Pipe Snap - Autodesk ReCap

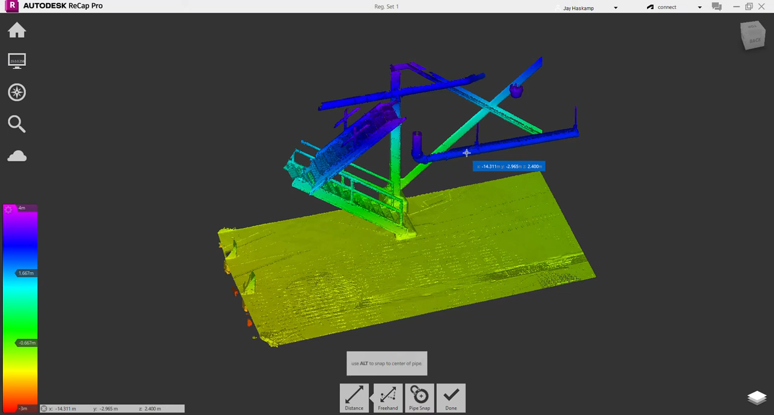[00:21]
So if we go into our distance tool, the quick keys are control to enable pipe snap, or you can just click down here. So control enables pipe snap. If you click on a pipe, you should find that pipe diameter. And by default, it'll do an outside snap of that pipe. Then what will happen is it will turn off pipe snap. So make sure if you're going to snap from pipe to pipe that you enable pipe snap each time.
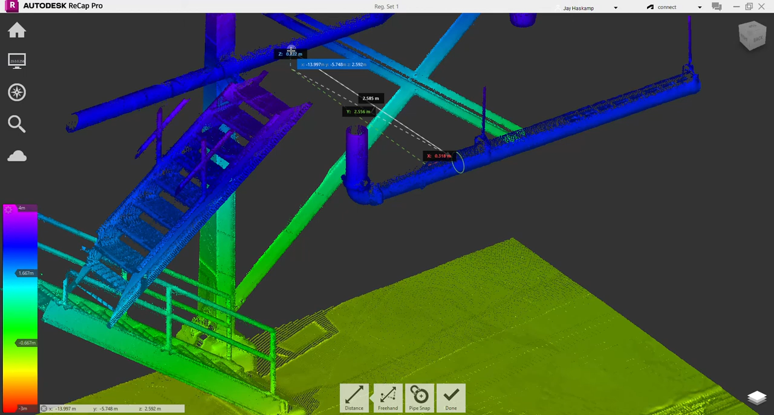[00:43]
So I just hit control again, and I can click on the second pipe. Now I have a distance to the outer edge of the pipes.
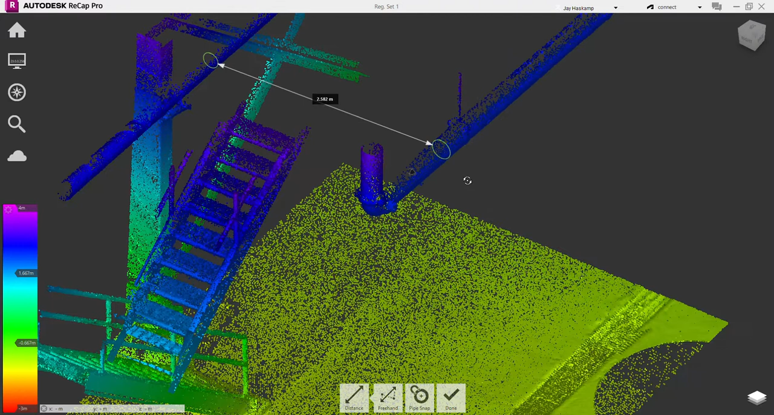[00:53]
Okay, so that was control, click on pipe one, control, click on pipe two. There we have it. And as you hover over these endpoints, it'll show you like diameters and other things there, and you can kind of move these around if needed. And then there's one other function using the alt key. So what you do is you hit control to, oops, let's turn on distance measurement,
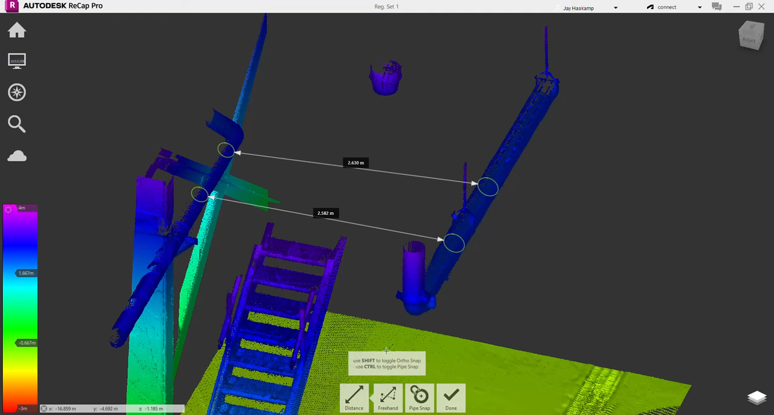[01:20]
hit control to enable pipe snap, then hit alt. And what will happen is it'll find the midpoint of that pipe, and then hit control. Click on pipe number two. And again, if you don't use alt, it'll find the outside.
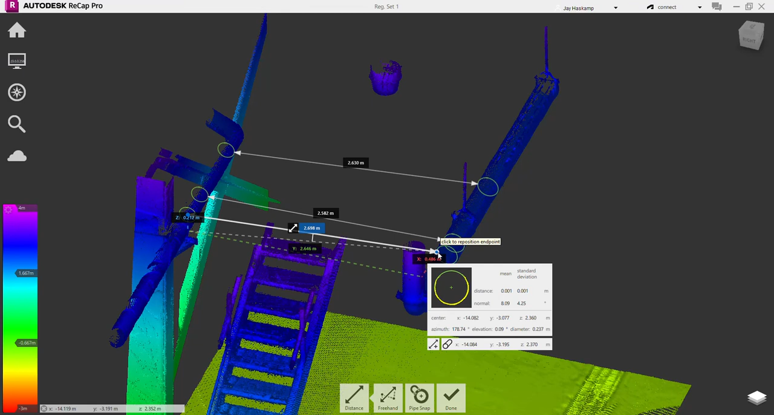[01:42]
Alt finds the middle of the pipe or center of pipe.
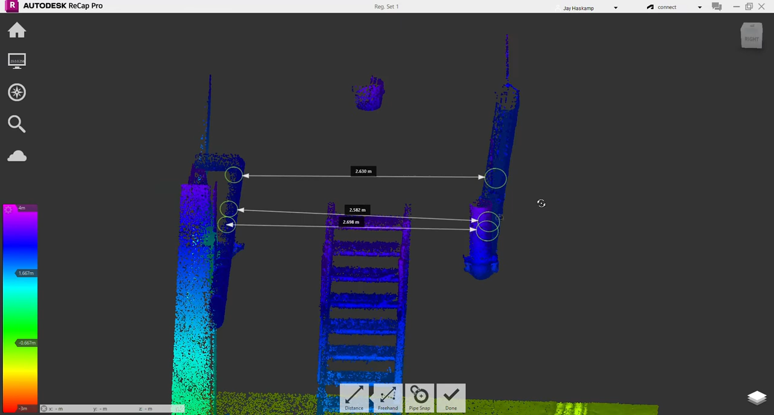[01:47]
Okay, so again, one more time. Control, alt, pipe one.
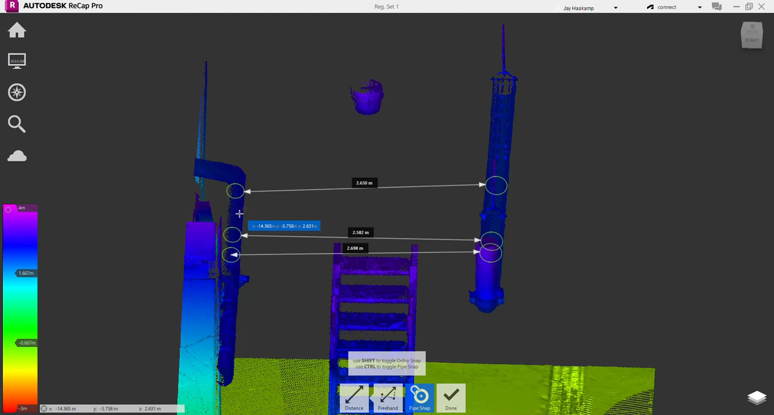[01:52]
So I've got the middle or center. Control, alt, pipe two, center. So now that's center of pipe to center of pipe.
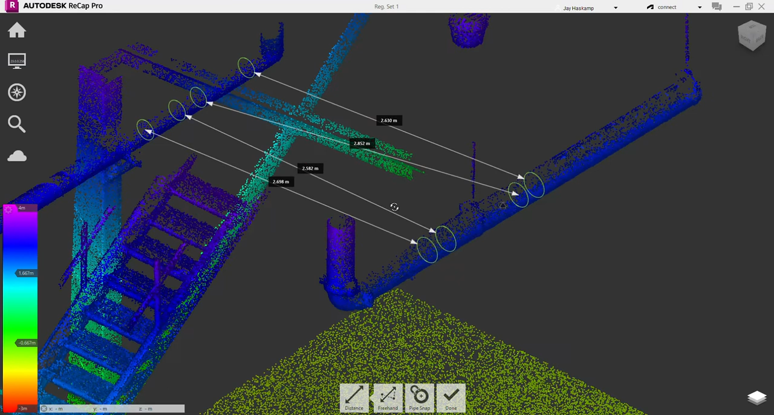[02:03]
Hopefully that makes sense, and let me know if you have any questions.